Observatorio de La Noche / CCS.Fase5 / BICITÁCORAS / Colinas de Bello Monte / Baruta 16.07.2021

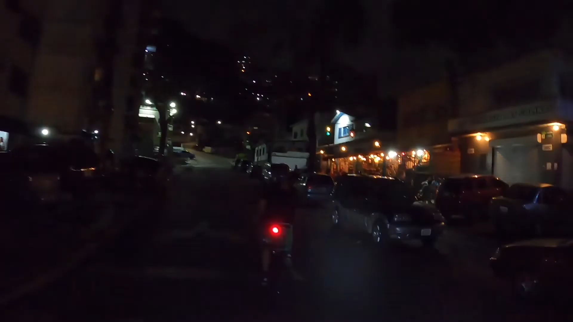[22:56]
Un local muy bonito, local de los uruguayos, el Farolito.
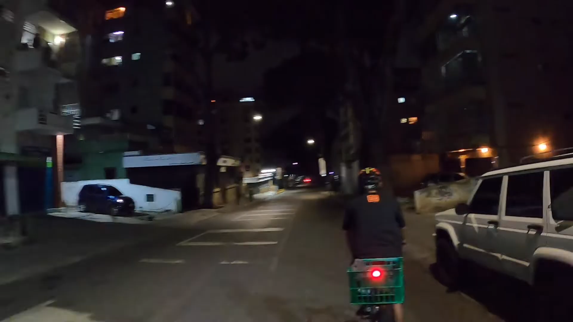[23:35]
Yo considero, Cheo, que sí hay suficiente luz en Bellomonte, solo que está mal balanceado.
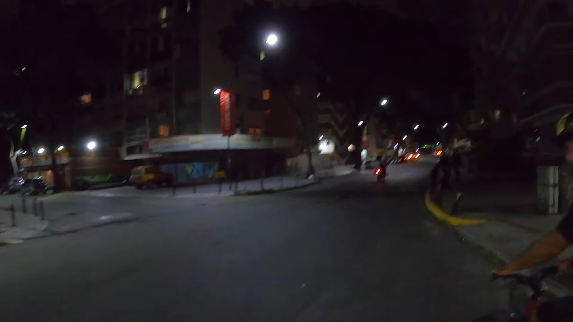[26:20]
bastante movida la noche por aquí.
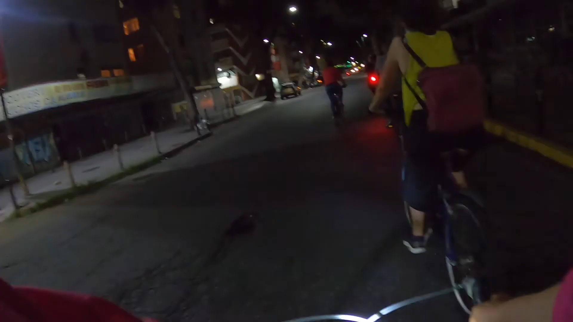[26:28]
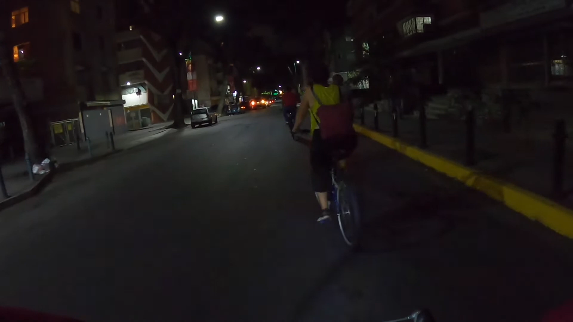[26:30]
Esta calle parecería ser la más iluminada, la Miguel Ángel.